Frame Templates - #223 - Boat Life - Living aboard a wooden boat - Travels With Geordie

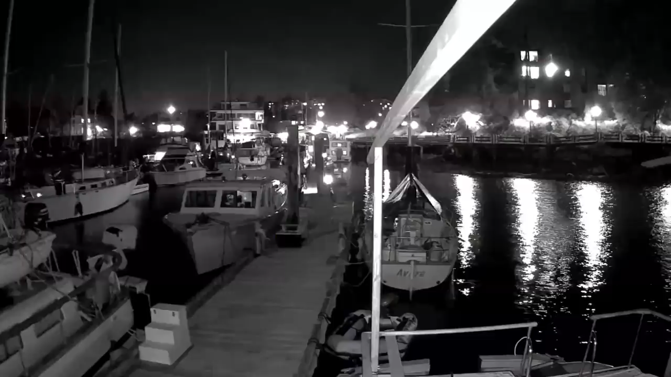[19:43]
And night vision. This is with the built-in infrared lighting. Uh, this is pitch dark.